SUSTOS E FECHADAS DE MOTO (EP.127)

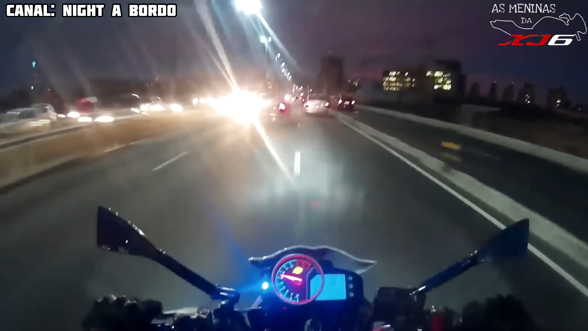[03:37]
E aqui, aqui não dá. Ó, da hora esse retrovisor aí, rapaziada. Ó, esse retrovisor do Fusion aí, mano.
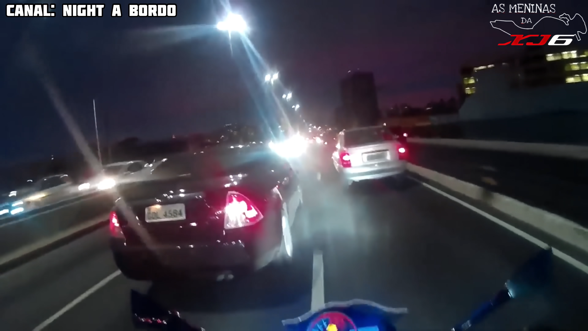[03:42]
Puta, tô louco pra colocar um desse no meu carro. Se liga. Nossa, esse aí é tipo invisível, mano. Só os inteligentes verem.
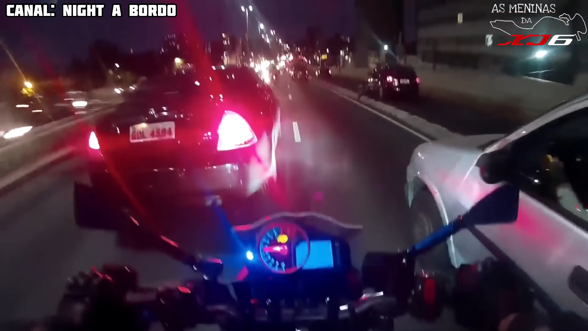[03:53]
Ó lá, ó. Tá vendo? Ó, tá faltando. Tá faltando aí no retrovisor.